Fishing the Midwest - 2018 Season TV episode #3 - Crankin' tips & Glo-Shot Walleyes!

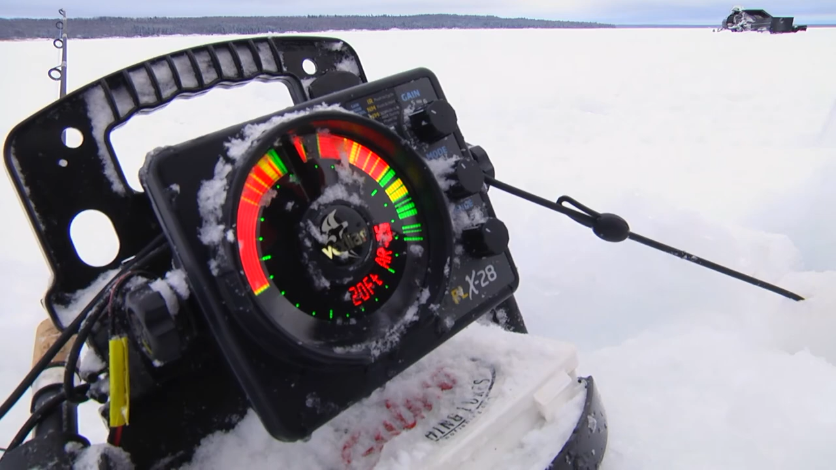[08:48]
The FLX sonar technology changed the flasher sonar world forever with the creation of the FLX 28.
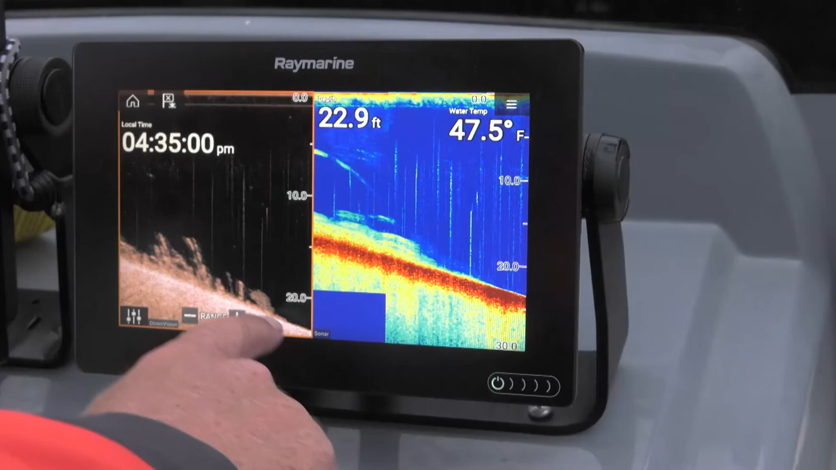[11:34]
On screen: depth 22.9 ft, water 47.5°F
There's your weed line, your edge of it. That's the stuff we're targeting. Here's what we're doing today.
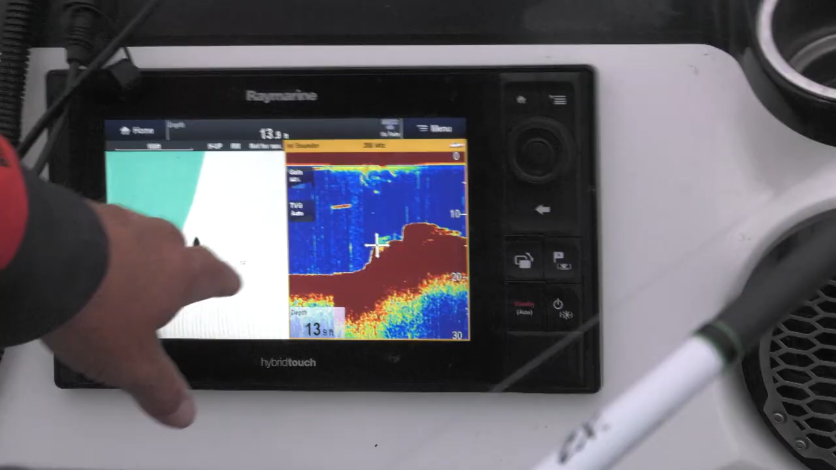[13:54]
Right there is the edge of that weed line, and there you can see we've still got some weeds that are up living there coming all the way up to 10 feet.
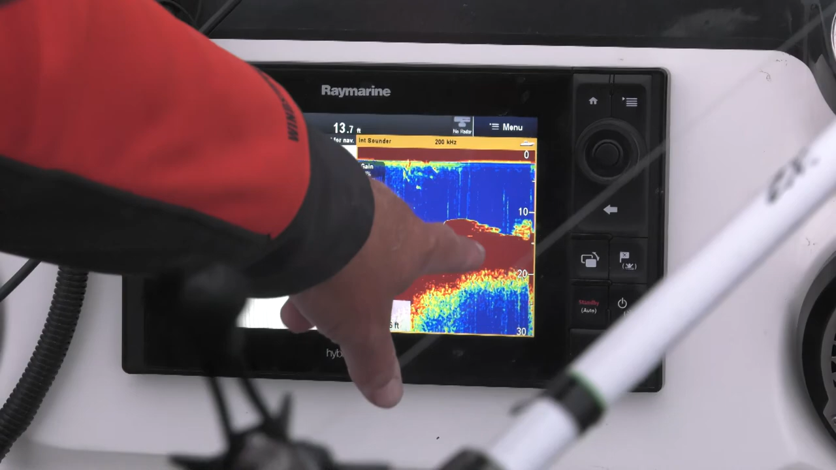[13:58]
That's what we're targeting, that drop-off edge.
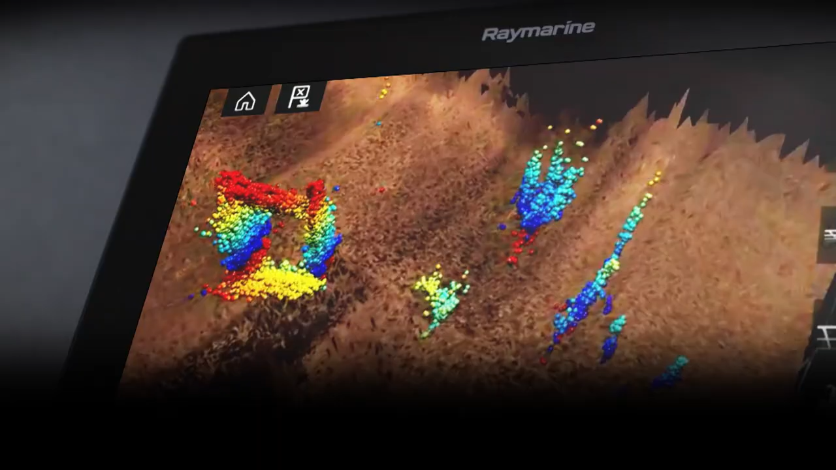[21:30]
Real Vision 3D Sonar from Ray Marine.
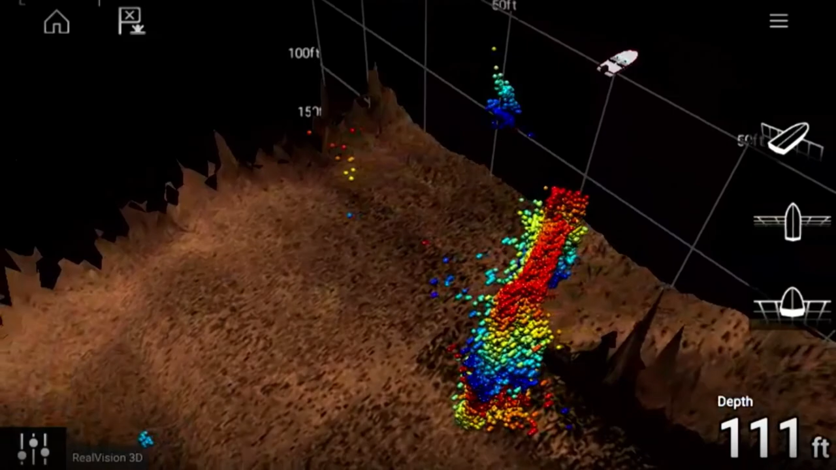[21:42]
On screen: depth 111 ft
Explore the underwater world from every angle. Spend less time fishing and more time catching.
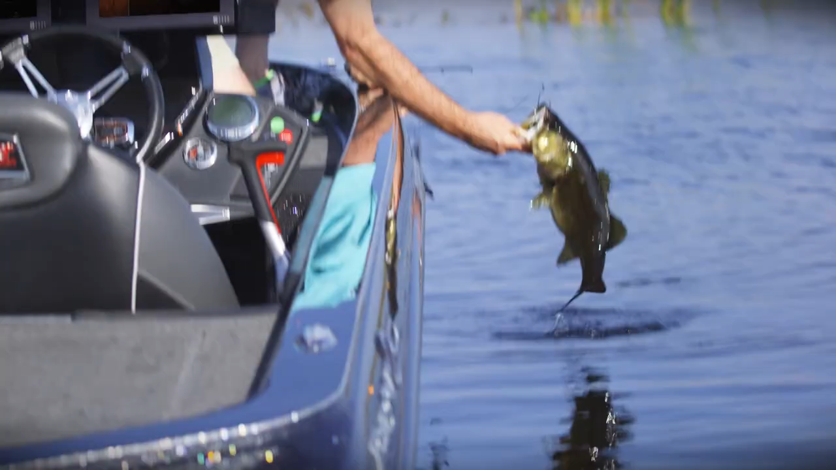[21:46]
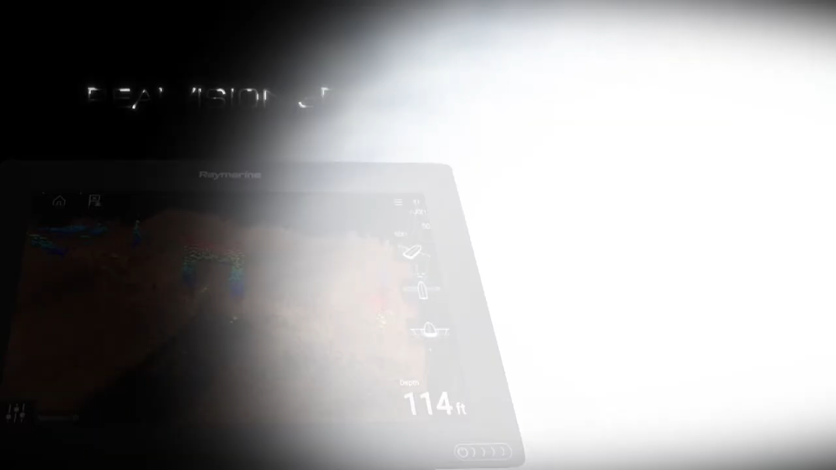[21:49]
On screen: depth 114 ft
Real Vision 3D from Ray Marine. Simply superior.